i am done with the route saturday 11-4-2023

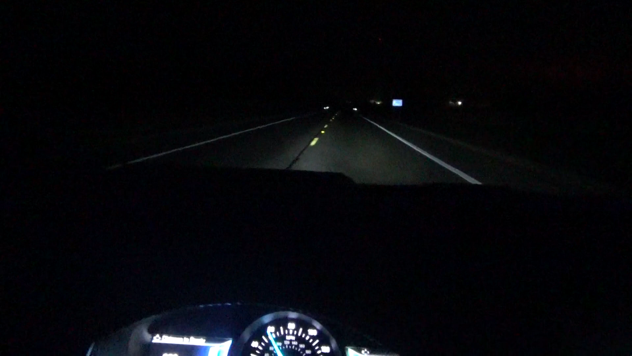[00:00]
Hi everyone, it is 6.41 and I am just about done, getting out of the store out in the middle of nowhere. I don't think I did too bad. It's been raining a little bit often.
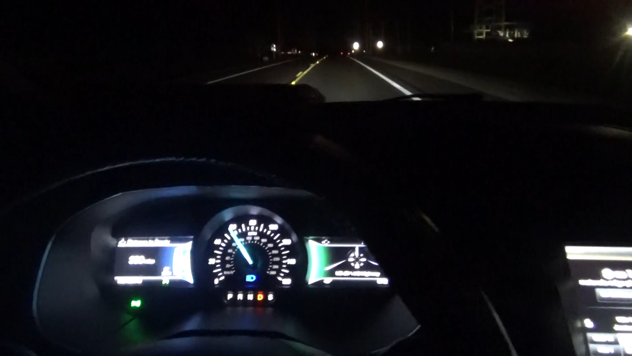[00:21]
Did fill us up in Orangeville, but it was like $8 to fill us back up. This gets pretty good gas mileage for as big as it is. I think what helps is because, yeah, it's all-wheel drive, but it's also a little four-cylinder. Four-cylinder all-wheel drive.